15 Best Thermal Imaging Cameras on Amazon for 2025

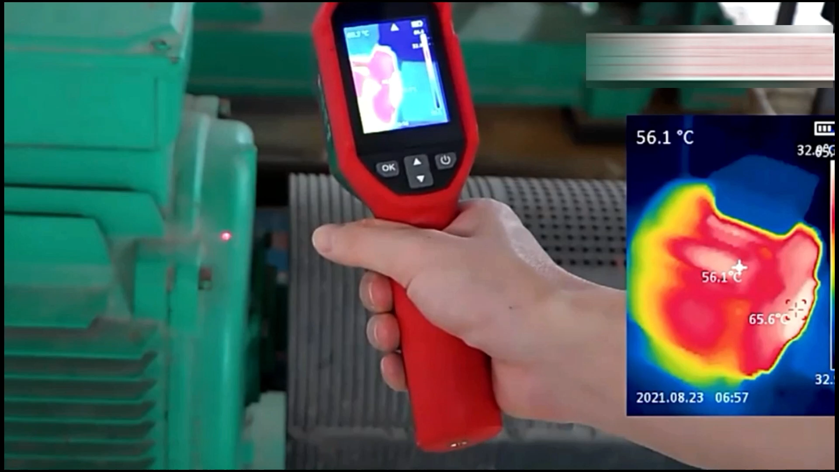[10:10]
On screen: spot 56.1°C, max 65.6°C
offering over 9 hours of continuous operation and supporting fast charging with power banks.
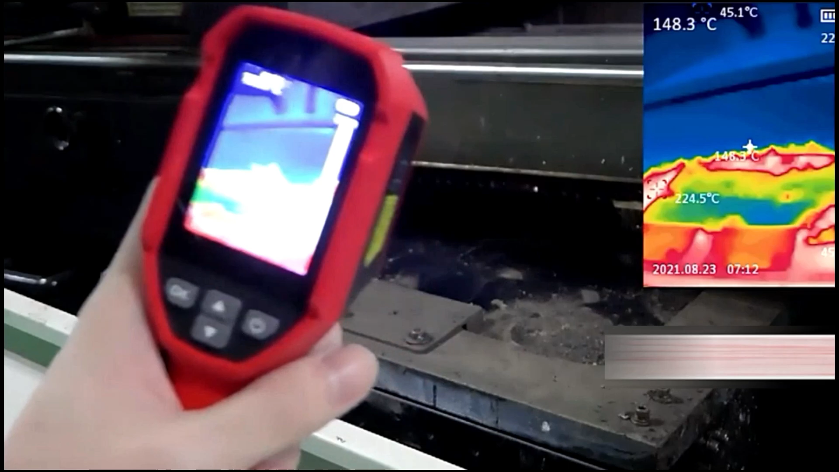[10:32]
On screen: spot 148.3°C
it's ideal for inspections, diagnostics, and building assessments.
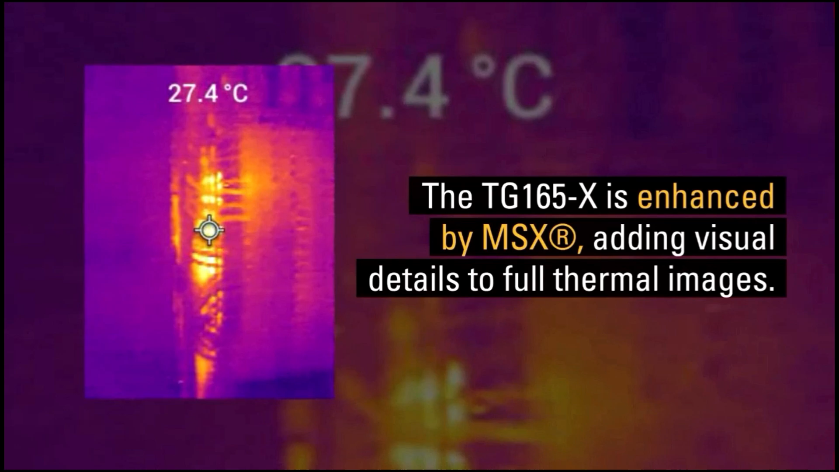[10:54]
On screen: spot 27.4°C
It features a 48,000-pixel IR sensor that measures temperatures
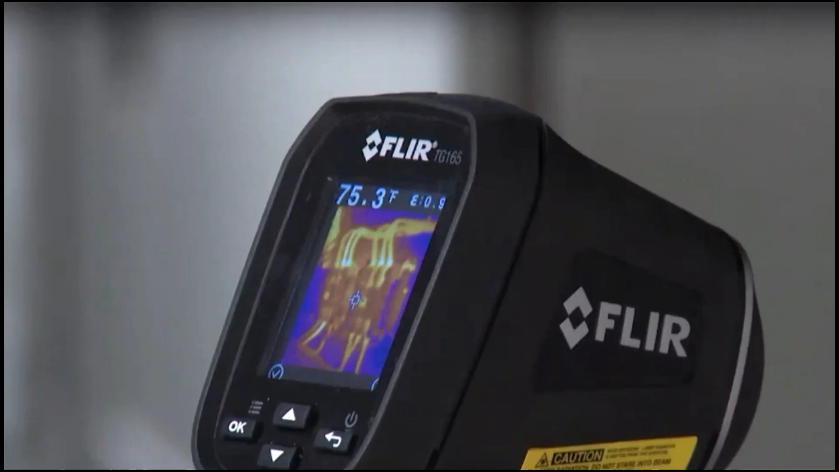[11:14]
On screen: spot 75.3°F
Rugged and reliable, the camera boasts a tough,
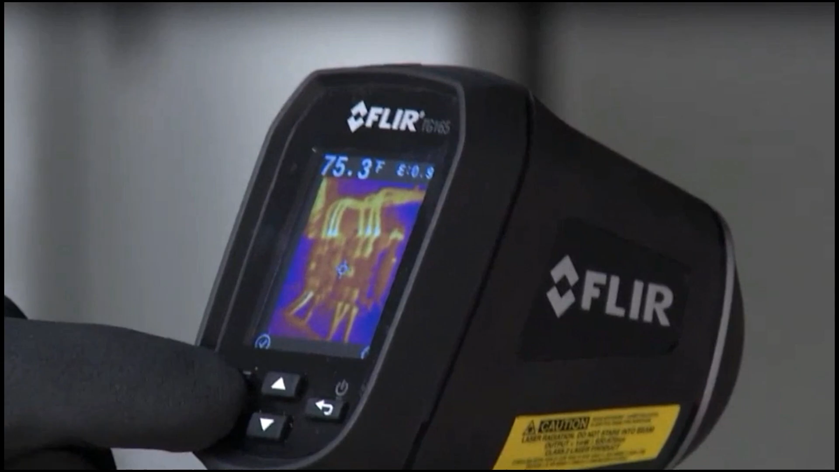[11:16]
On screen: spot 75.3°F
drop-tested design with an IP54 enclosure that protects it from dirt, dust, and oil.
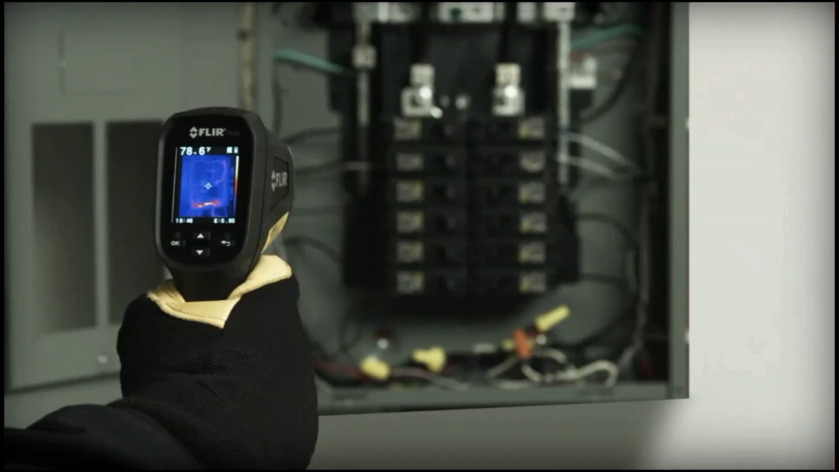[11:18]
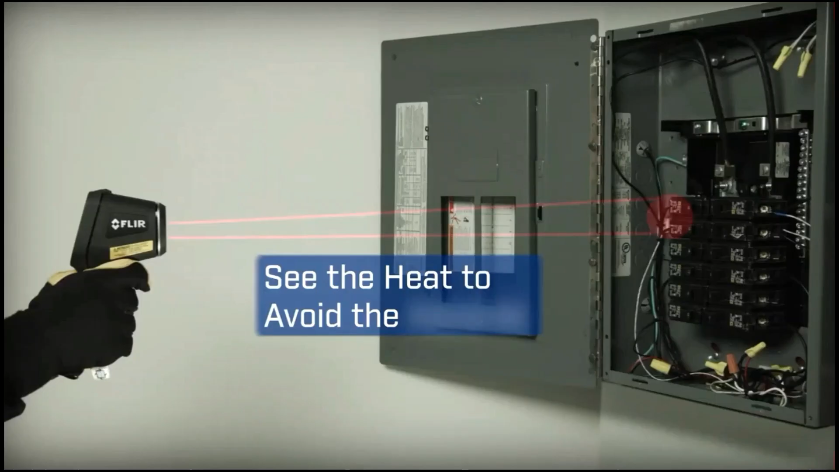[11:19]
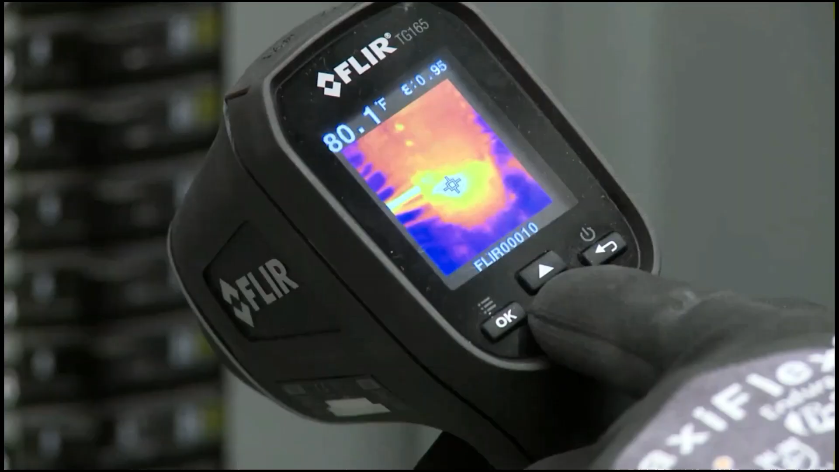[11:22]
On screen: spot 80.1°F
Its intuitive interface and compact design ensure ease of use on job sites,
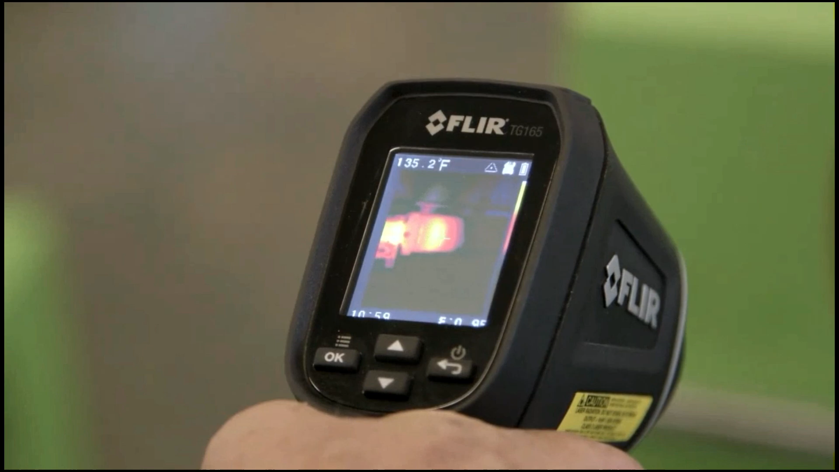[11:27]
On screen: spot 135.2°F
making it an indispensable tool for professionals requiring precise, clear, and durable thermal imaging.
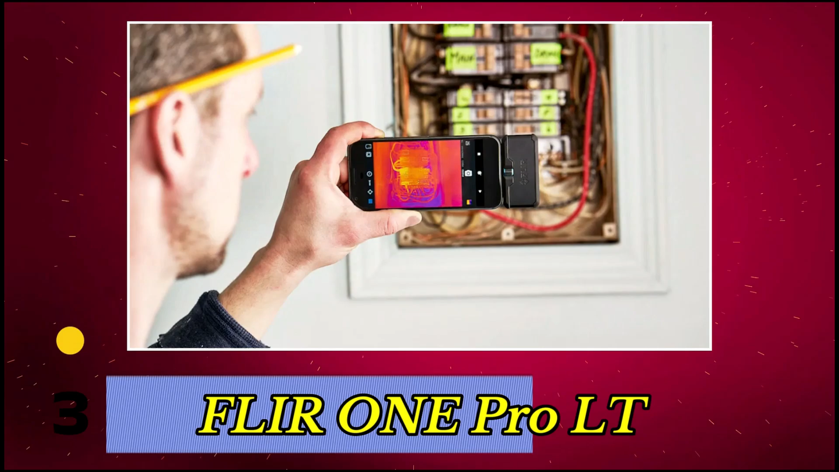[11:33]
Number 3, Fleur One Pro LT.
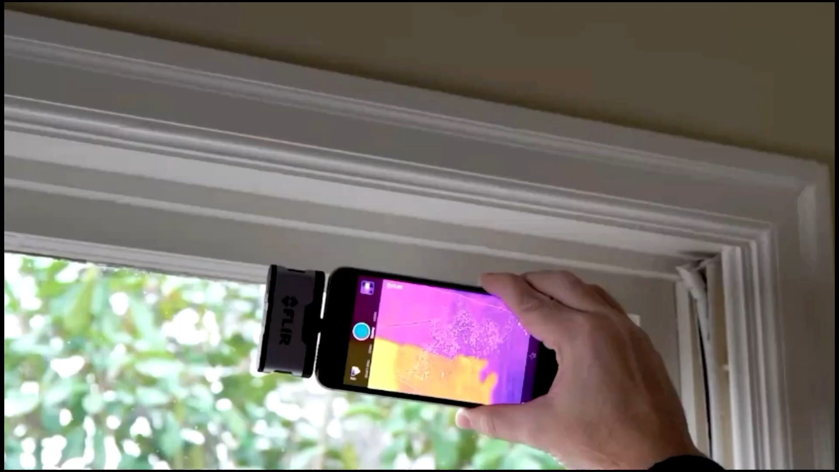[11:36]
It produces clear images with a visual resolution of
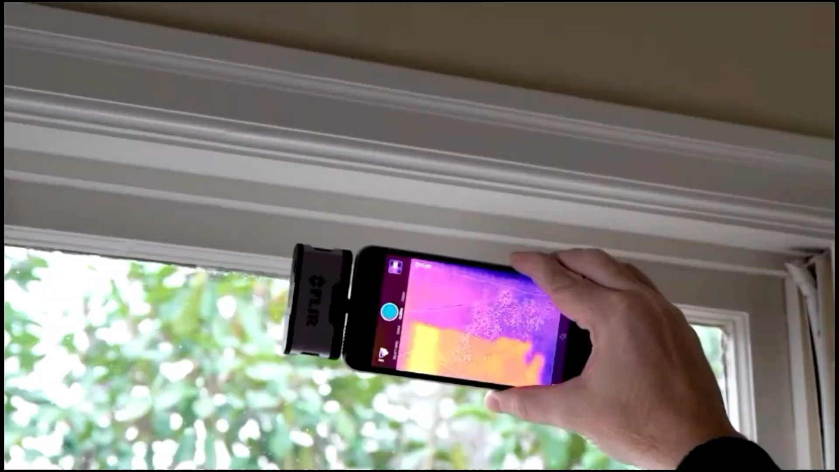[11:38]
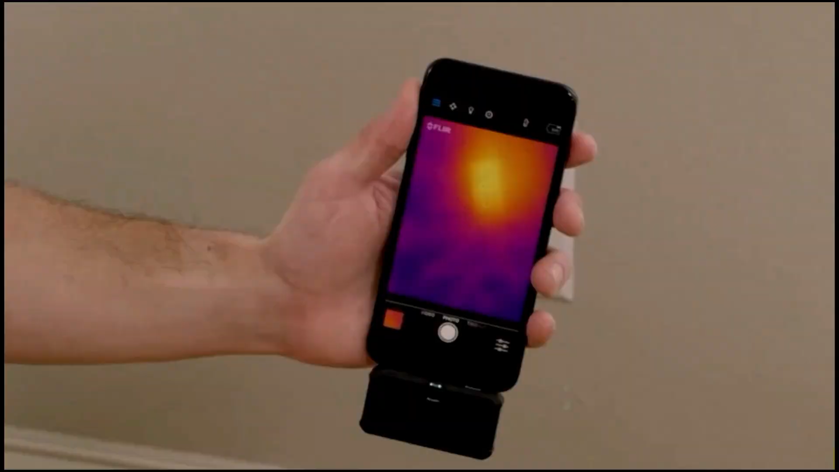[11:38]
1440x1080 and a thermal resolution of 80x60,
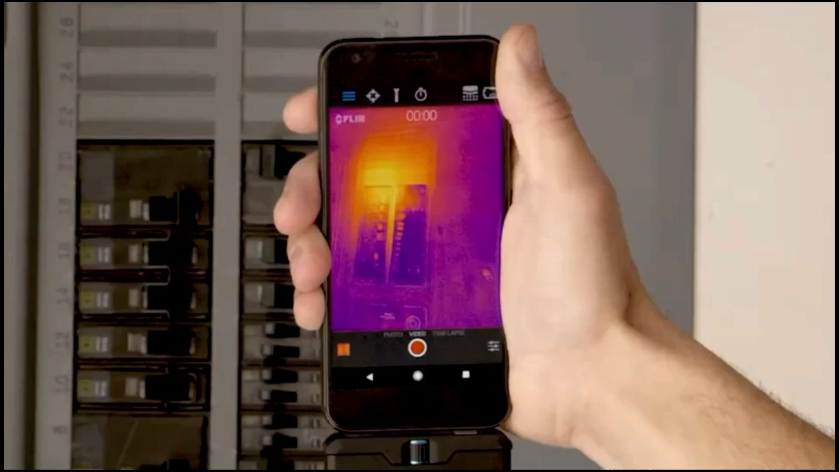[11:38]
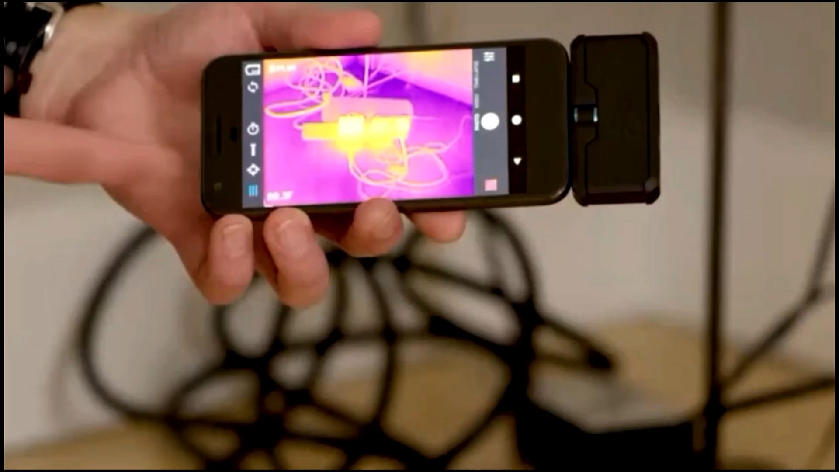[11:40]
ensuring detailed analysis of temperature variations.
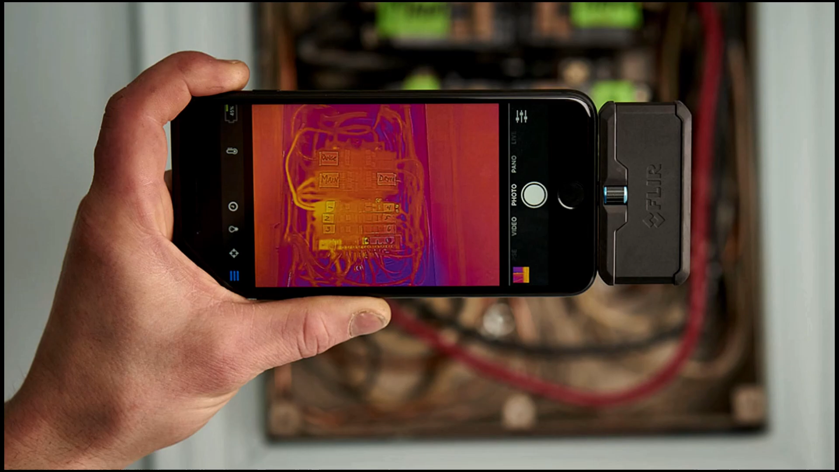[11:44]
Temperature measurements are accurate within plus or minus 3 degrees Celsius
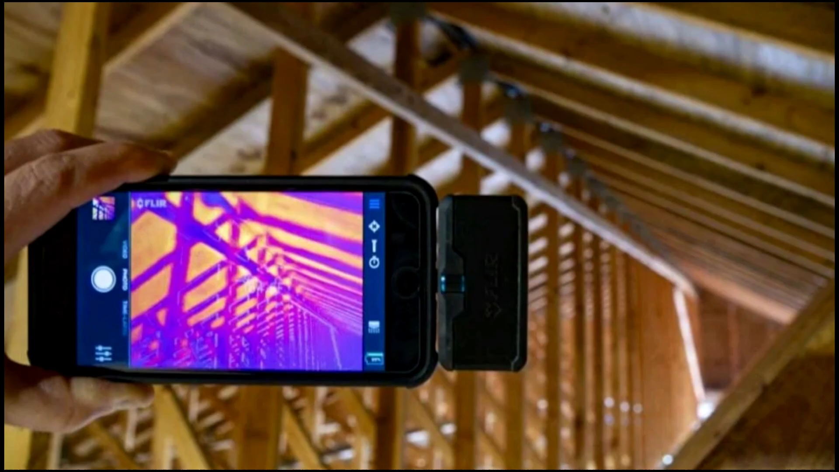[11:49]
or plus or
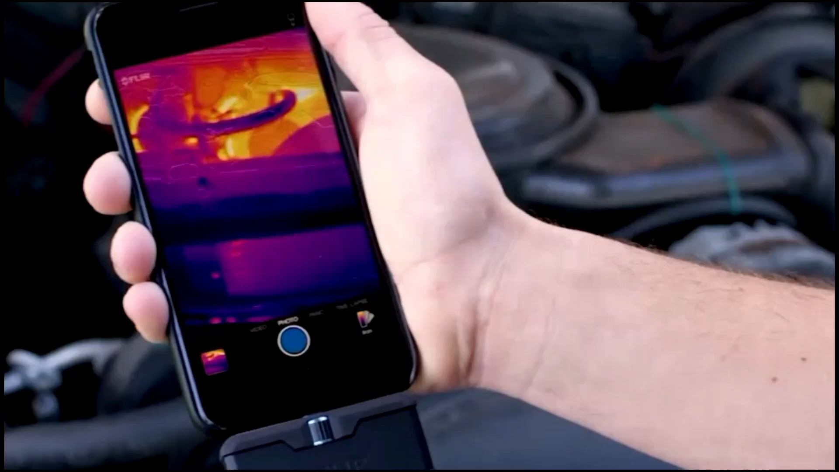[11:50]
minus 5% when used within the optimal operating ranges, providing reliable data for critical assessments.